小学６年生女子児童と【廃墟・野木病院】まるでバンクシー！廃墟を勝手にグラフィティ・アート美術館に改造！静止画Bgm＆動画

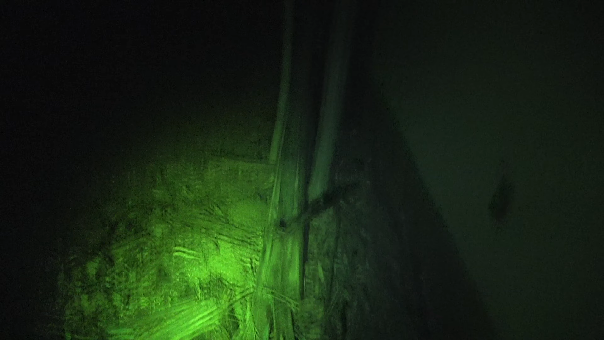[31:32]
あ、ここからまた中に入れるぞ。
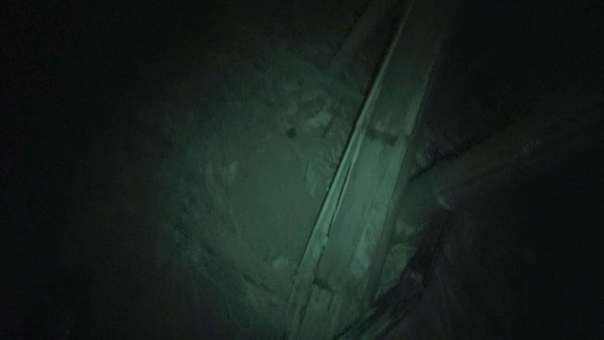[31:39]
さっきこんな裏口あったっけな。 ここ来たことある。
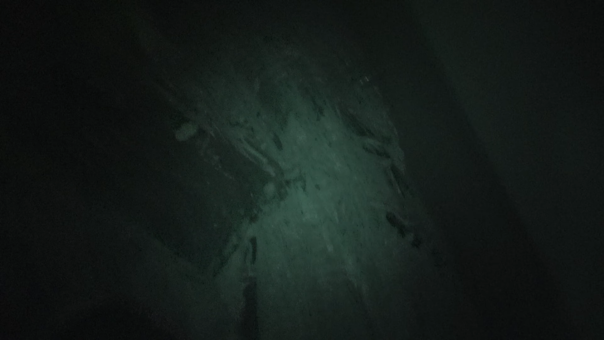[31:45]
うん。あ、ここに来たのか。
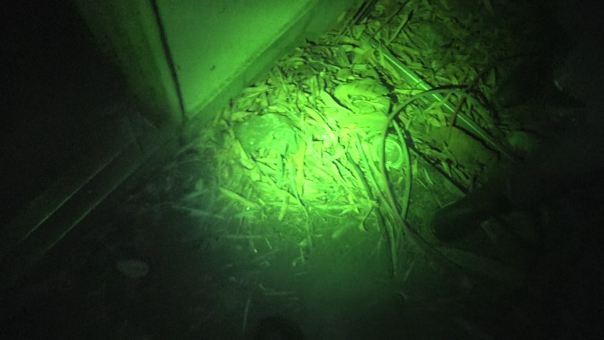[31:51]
最初に階段の横だ。
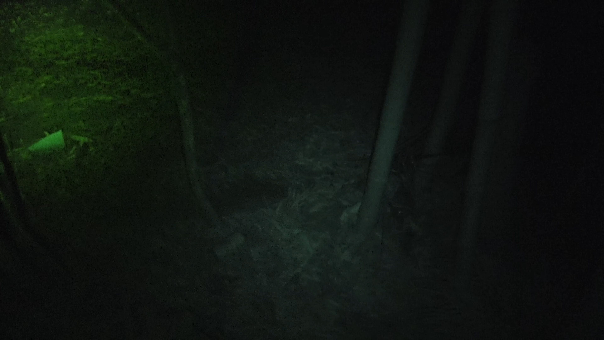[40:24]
え、うん、大丈夫か。木の枝気をつけろ。
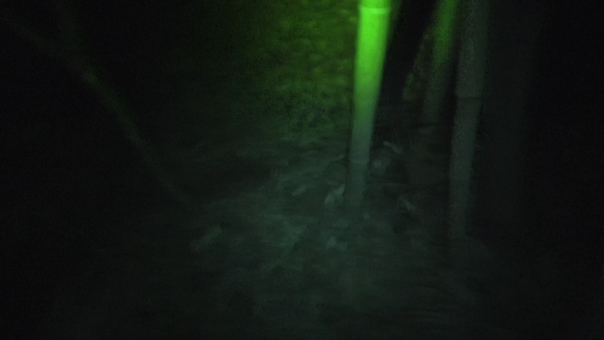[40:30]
え、これ、 うん、 しゃがんでかすった。
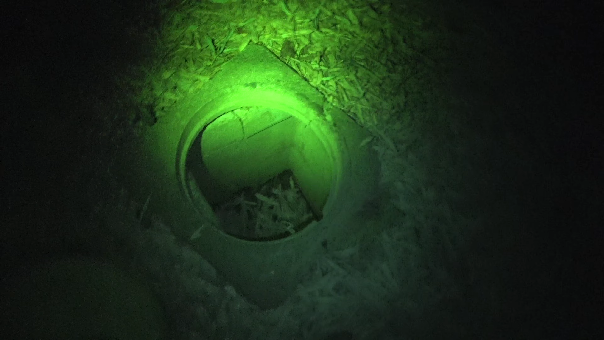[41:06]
うん、蓋にもなんかついてるね、うん、気をつけて。
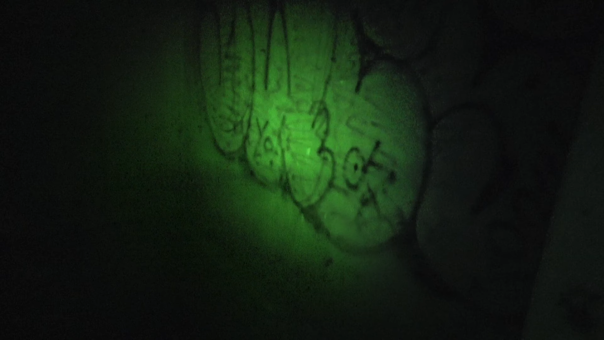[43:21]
隠れなん だ。 隠れ文字。 何が？ ここじゃない、 綺麗。うん、ここだな。で、まっすぐ行って左だ。 え、右じゃない ？え？
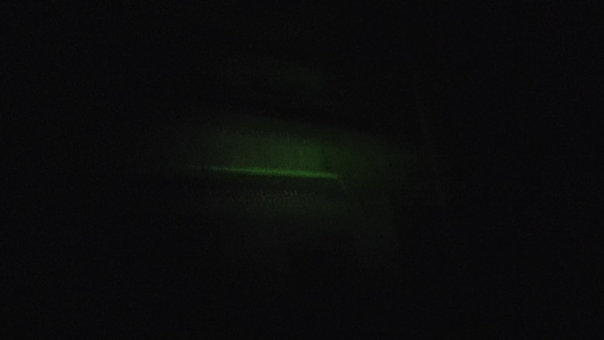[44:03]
あ、どういうこと？なんか足跡が続いてるね。
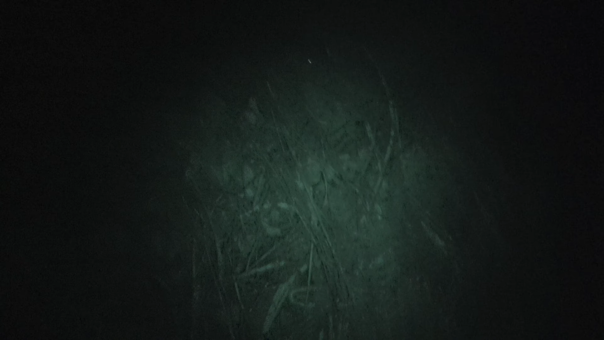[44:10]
ちょっと行ってみよう。 寒い。 大丈夫か、もう一回。
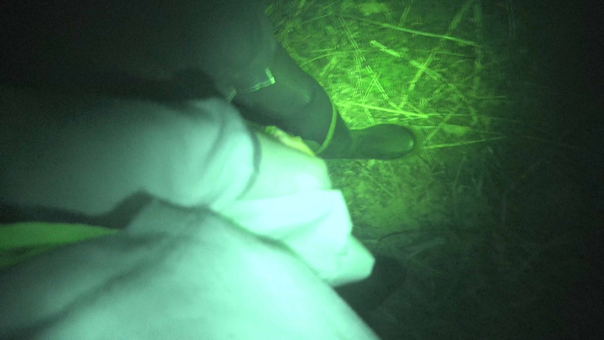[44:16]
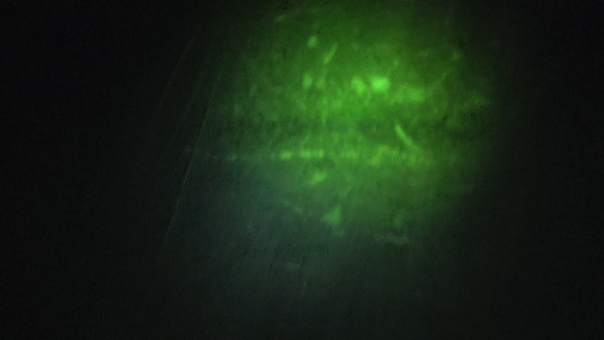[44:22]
何の足跡だろうな。
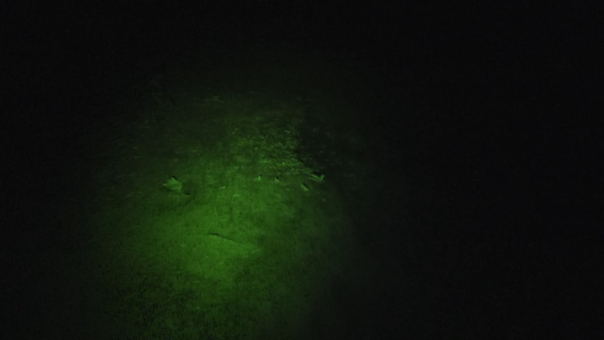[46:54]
ん。 うん、 車で来たのもいるしね、 うん、 誰が片付けたんだろうか。
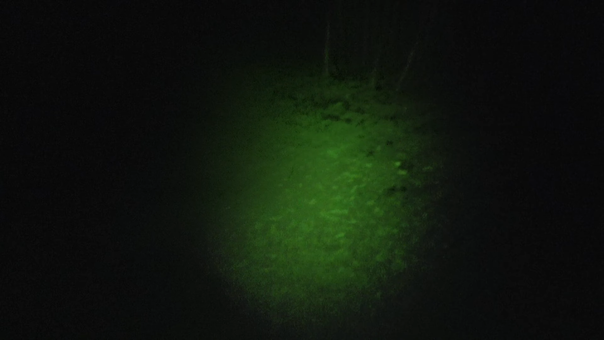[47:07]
やっぱこの道も綺麗だしね、 うん、 不法侵入者だけでここまで虫が綺麗になるものだろうか。